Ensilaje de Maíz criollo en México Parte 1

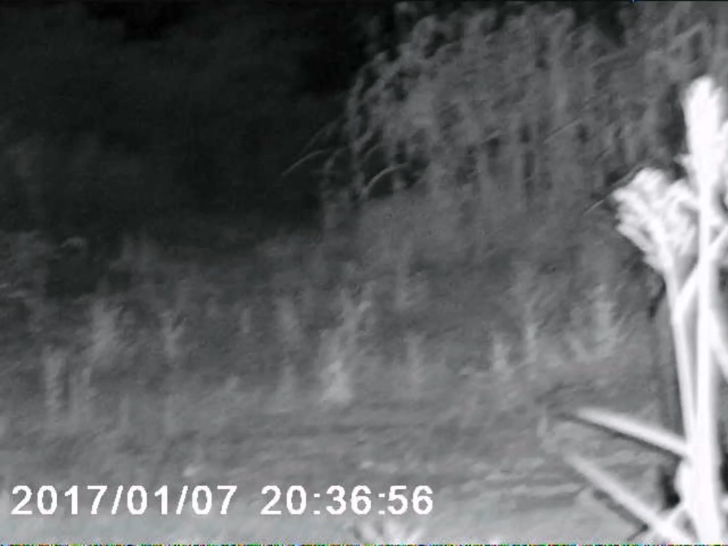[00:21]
como podrán ver tomamos un vídeo con visión nocturna para ver cómo se
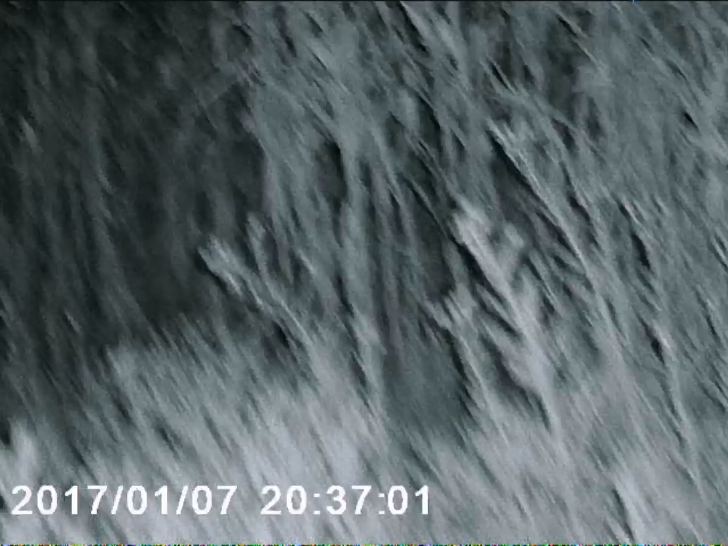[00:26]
veía la milpa en la noche en el día